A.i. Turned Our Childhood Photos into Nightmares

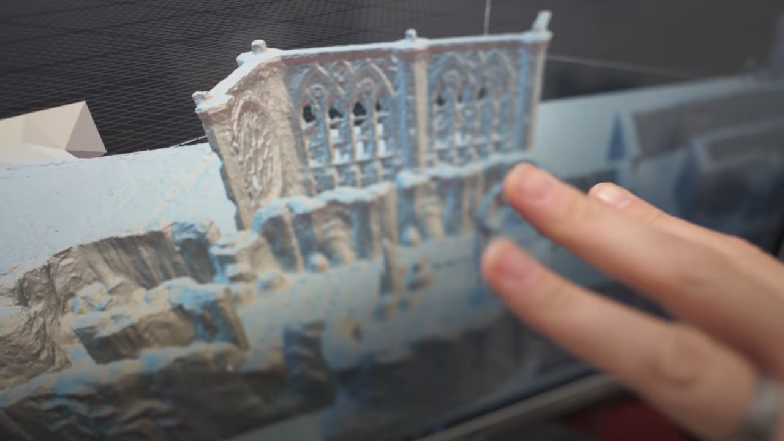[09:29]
We basically 3D scanned the entire game set and we're going to be putting ourselves into the game set to get some live action virtual production of the funniest and coolest bits from the game.